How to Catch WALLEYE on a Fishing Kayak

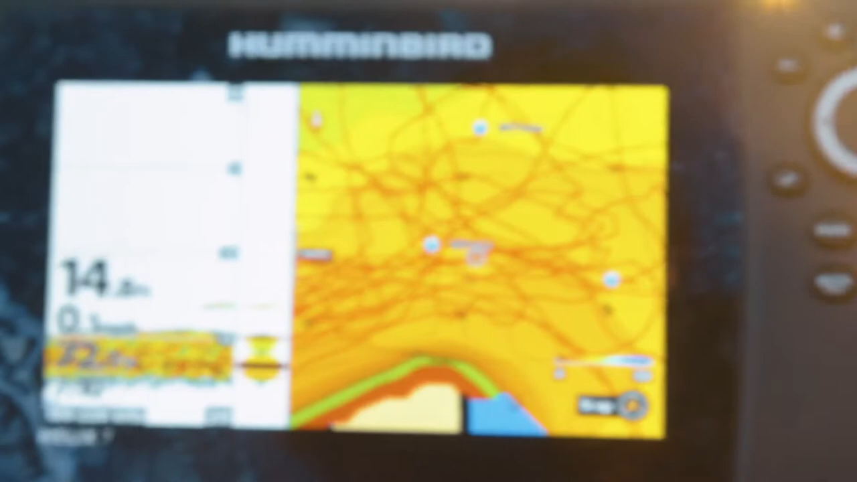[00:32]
If you don't have that, you know, this graph has auto charting capabilities which means it'll create a map as you drive,